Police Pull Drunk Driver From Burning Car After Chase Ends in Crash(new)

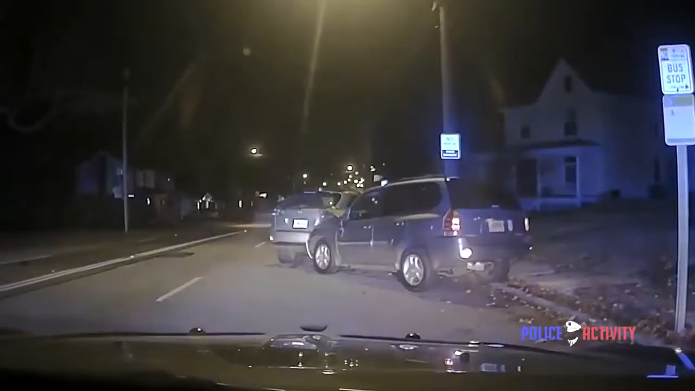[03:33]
Back up. Trying to pull away right now. He's trying to pull the door here.